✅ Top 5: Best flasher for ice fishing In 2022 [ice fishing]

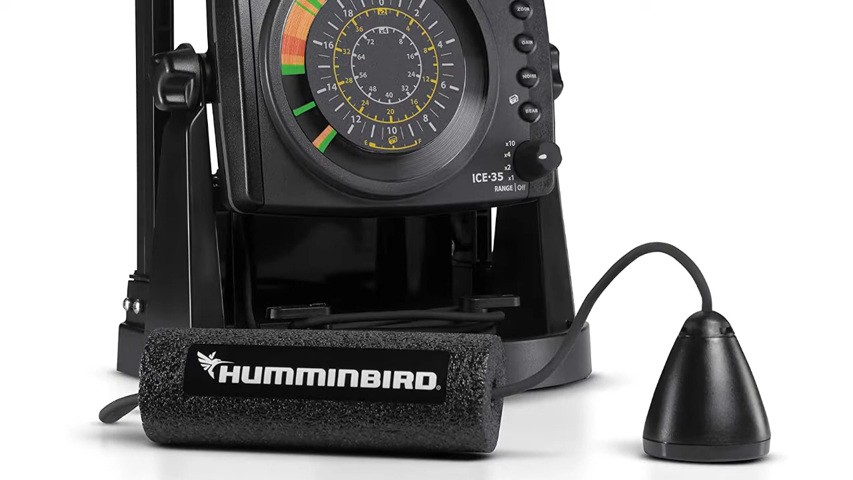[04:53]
sonar returns appear with a wide array of viewing options made specifically for the ice angler, including flasher and 2D sonar combo views together on the same screen for the first time.
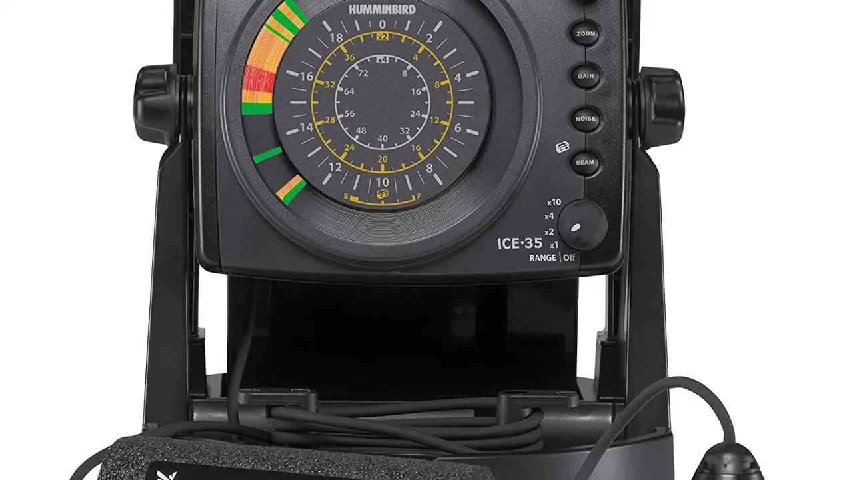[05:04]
Unlike flasher-only units, 2D sonar allows you to view lure and fish history, helping you find out what's turning the fish bites on or off. The Humminbird ICE flasher series is loaded with innovations that will have you chomping at the bit for the next big freeze the 3-color. Fiber-optic display shows you the lake bottom and marks the fish and your lure below. The ICE 45 flasher features a center dial LCD display that will provide a digital depth display and automatic depth scale and is engineered for peak performance in temperatures as cold as minus 20 degrees.
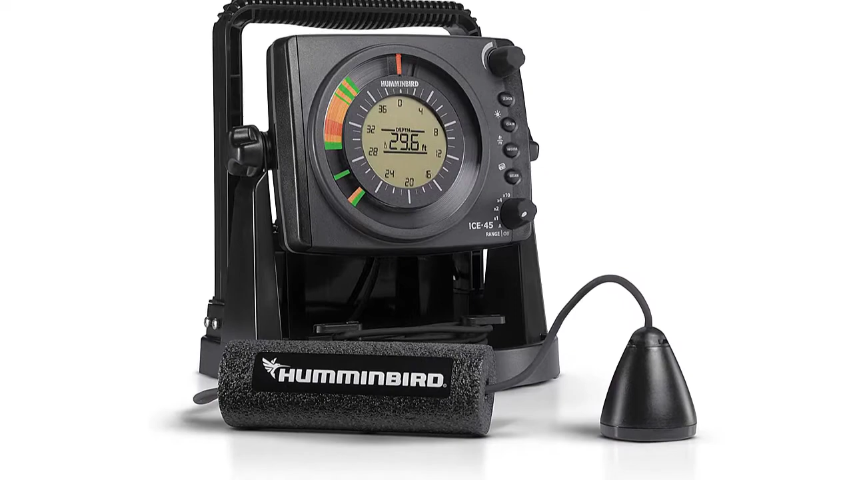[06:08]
On screen: depth 29.6 ft
The ICE Helix series lets you choose how your sonar returns appear with a wide array of viewing options made specifically for the ice angler, including flasher and 2D sonar combo views together on the same screen for the first time. Unlike flasher-only units, 2D sonar allows you to view lure and fish history, helping you find out what's turning the fish bites on or off. Traditional flashers only scratch the surface. The new ICE Helix G2 and G2N series give you a deeper understanding of what's below the ice, with exclusive features you won't find anywhere else,